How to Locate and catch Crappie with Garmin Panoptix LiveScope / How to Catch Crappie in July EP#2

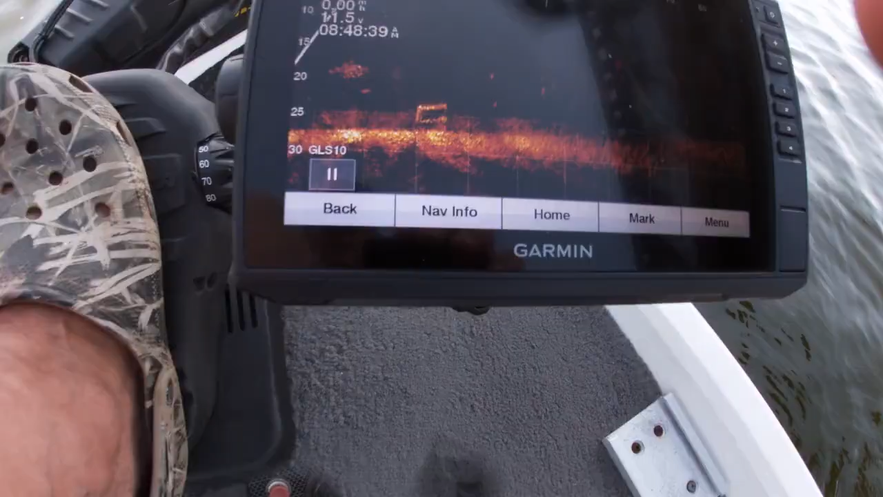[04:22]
Alright folks, so there it is.
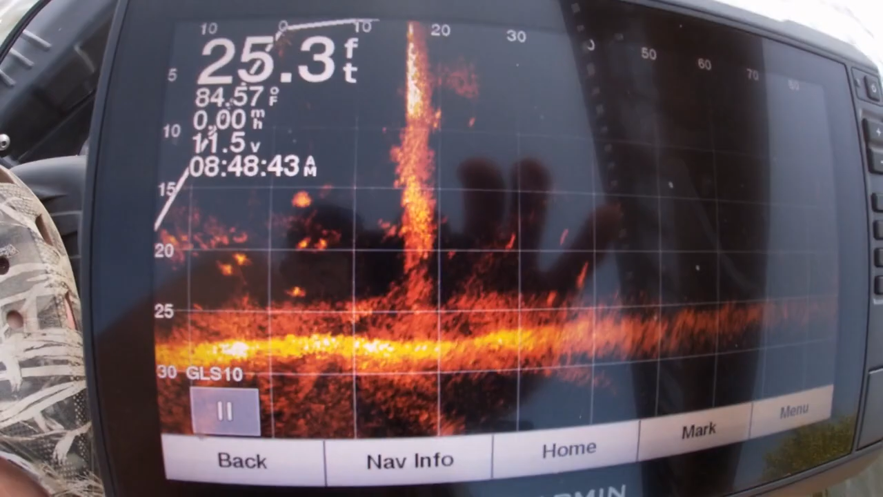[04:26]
On screen: depth 25.3 ft, water 84.57°F
That is the bridge piling we're fishing right there.
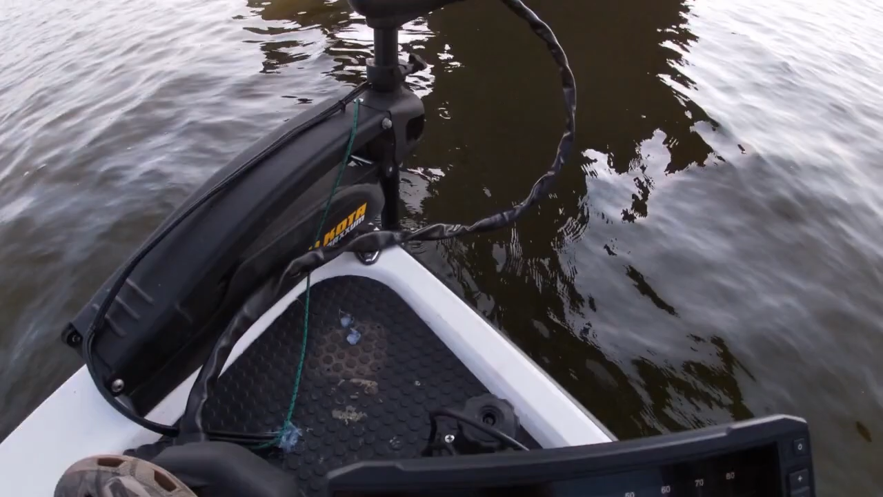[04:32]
See all these fish out on this front side in the shadow line?
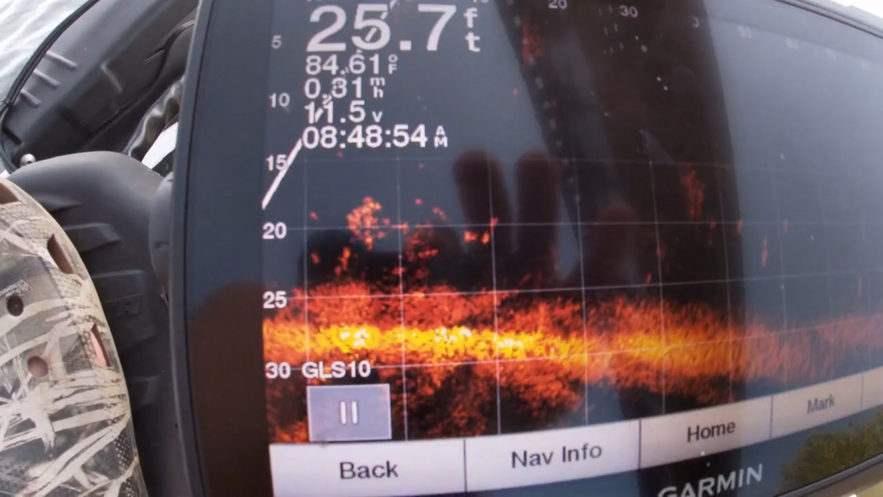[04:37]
On screen: depth 25.7 ft, water 84.61°F
Down on the front side. Right in front of the boat.
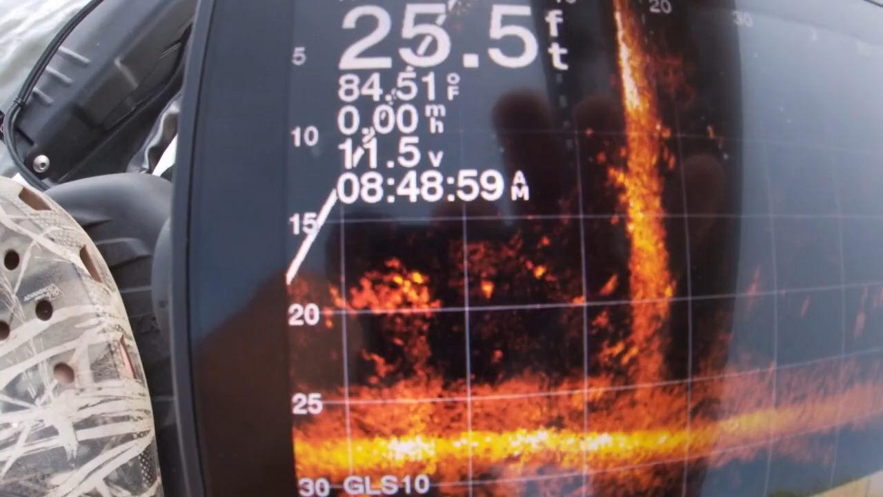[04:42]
On screen: depth 25.5 ft, water 84.51°F
And again, that's the perspective.
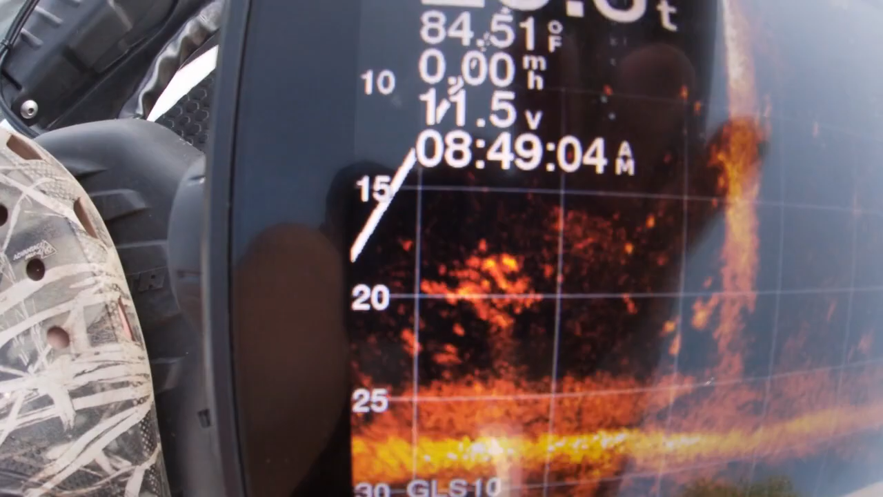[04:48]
On screen: water 84.51°F
So you can see on that grid there at 20 feet. And we have them stacked up. There's a stack of fish at 20 feet.
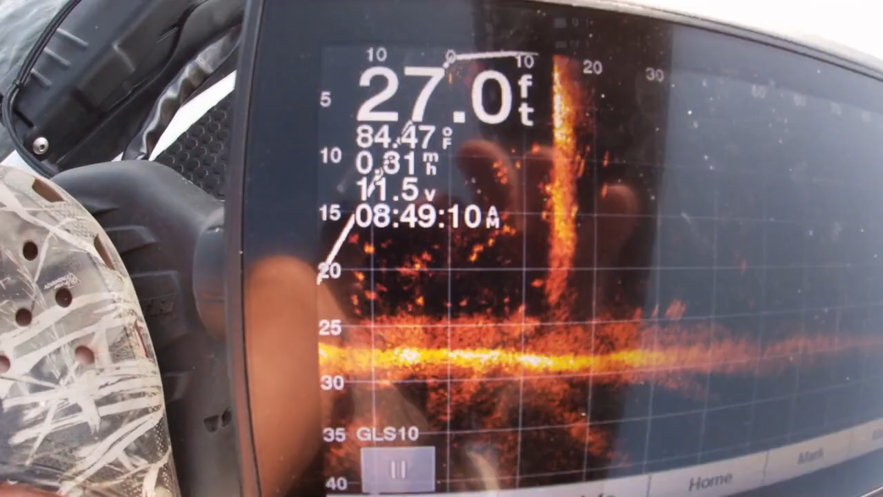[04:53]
On screen: depth 27.0 ft, water 84.47°F
Let's see if we can catch them.
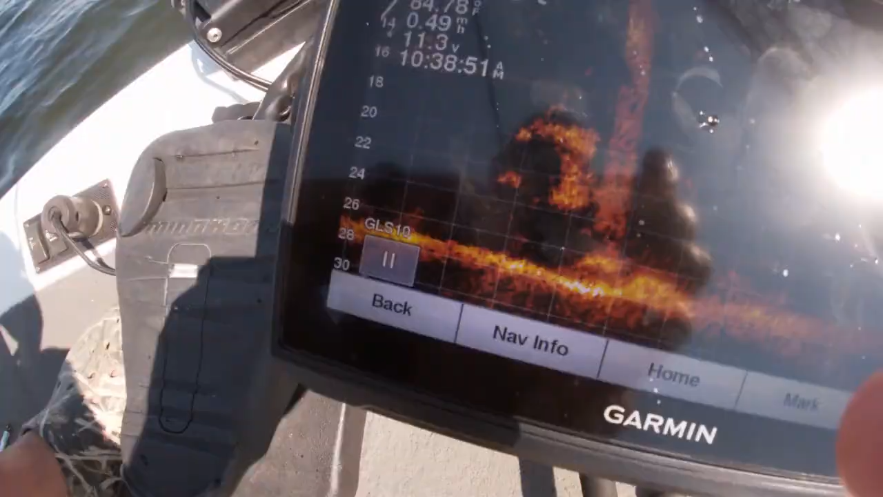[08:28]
Caught that crappy. Right out of that grove.
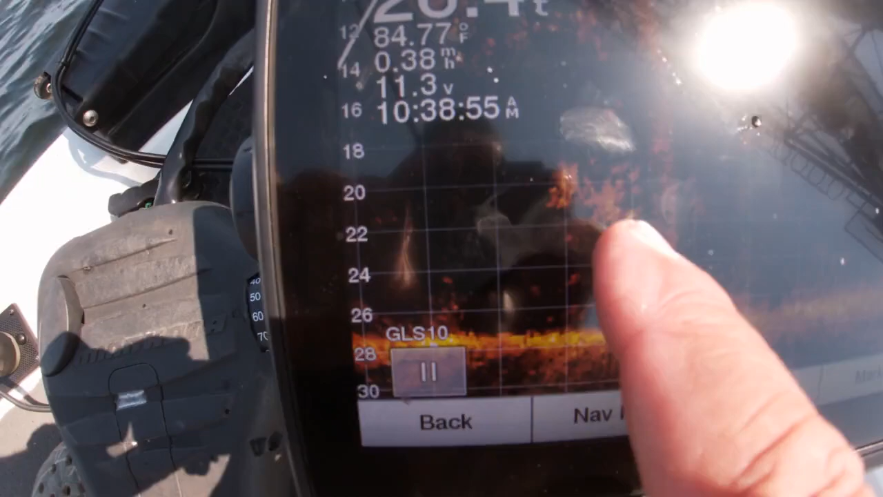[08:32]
On screen: water 84.77°F
group of crappie right there is where that fish is.
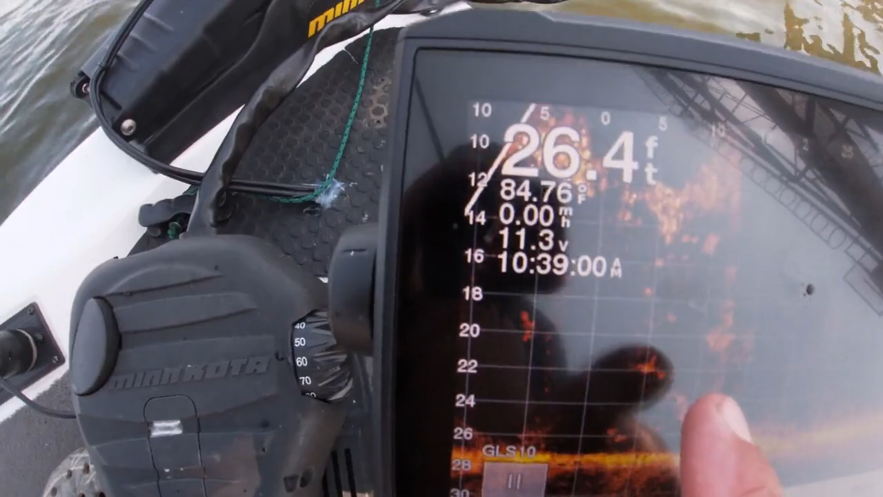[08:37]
On screen: depth 26.4 ft, water 84.76°F
All these is probably shad and that's your crappie holding down around that piling.